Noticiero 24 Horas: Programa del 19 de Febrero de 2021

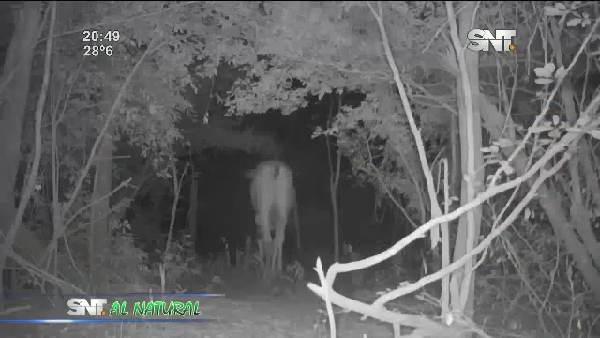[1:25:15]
La aceptación de este establecimiento ganadero del conflicto del ganado con los grandes felinos da una
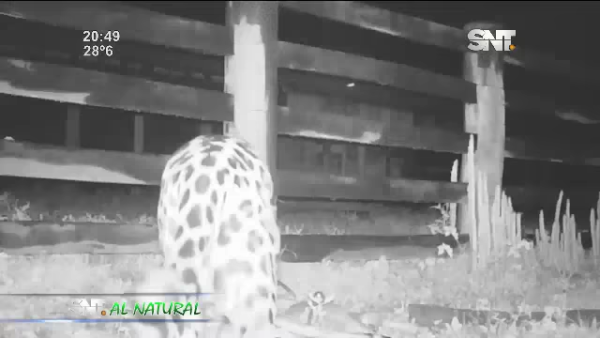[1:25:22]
oportunidad a que estos hermosos ejemplares no se vayan extinguiendo territorialmente de nuestra región oriental. En esta imagen podemos ver a un gran jaguar que ha matado dos terneros del mismo corral del Retiro Lolito. Y hemos podido captar esta hermosa toma en donde el gran jaguareté ha regresado por los despojos de sus víctimas en la noche siguiente.
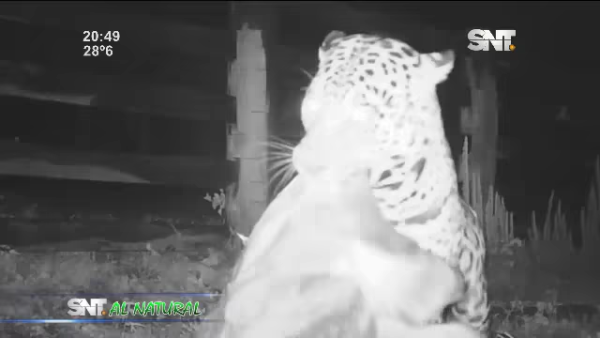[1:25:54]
Comenzando por la cúspide de la cadena alimenticia, hemos conseguido imágenes importantísimas de los últimos ejemplares de jaguareté o jaguar que habitan las serranías de San Luis,
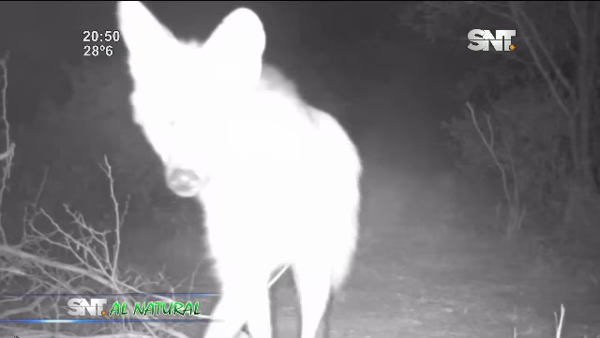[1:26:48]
el aguaraguazú o lobo de crin y el yaguarundí.
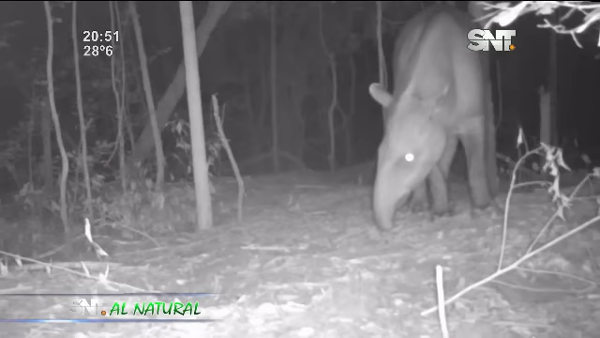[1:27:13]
la población de tapires o omboreví se encuentra en un estado increíblemente muy bueno. Y hemos podido registrar gran cantidad de esta hermosa especie,
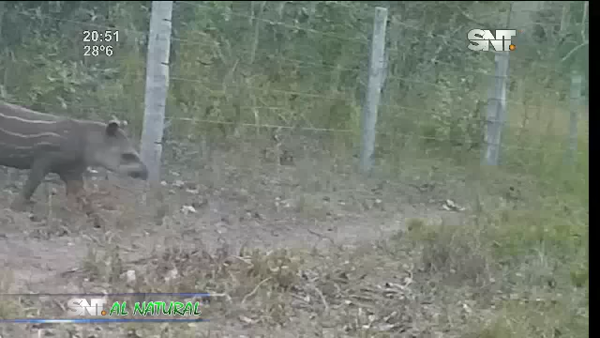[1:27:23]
que es el mamífero más grande de Sudamérica.
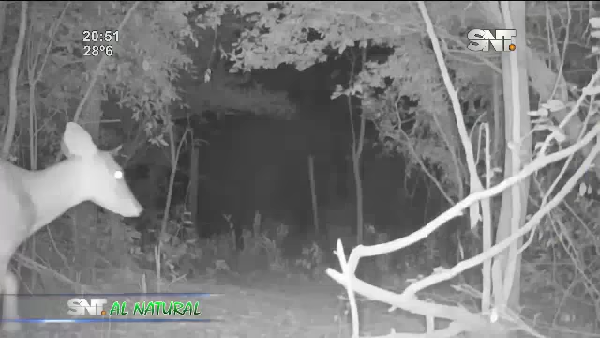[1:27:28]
También el guasucuitá es un cérvido que ha accionado en varias oportunidades nuestra cámara trampa.
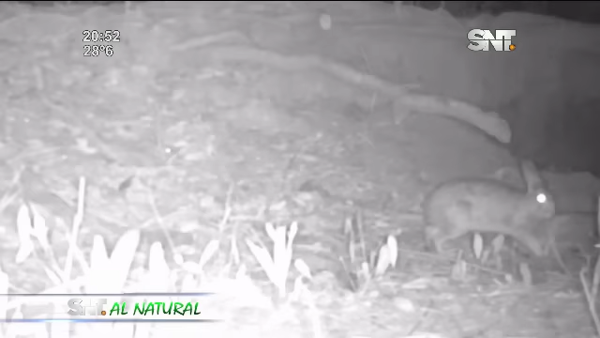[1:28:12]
El conejo de monte o tapití común es una especie que es base alimenticia de pequeños
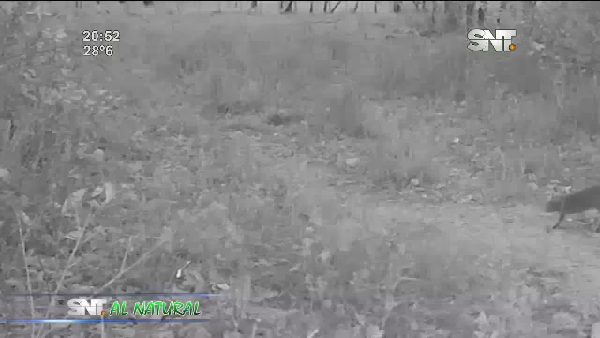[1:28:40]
También su base alimenticia son los frutos silvestres. La siguiente especie, un poco mayor en tamaño, es el acutipac.
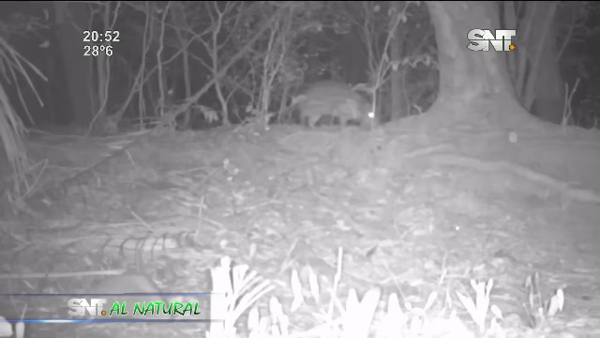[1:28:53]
Esta especie es netamente de
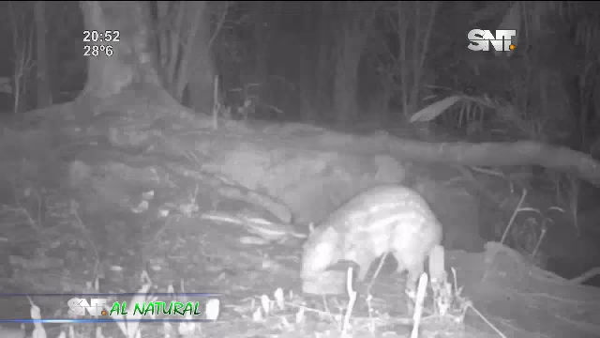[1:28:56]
hábitos nocturnos y muy presionada por la caza furtiva debido a la exquisitez de su carne.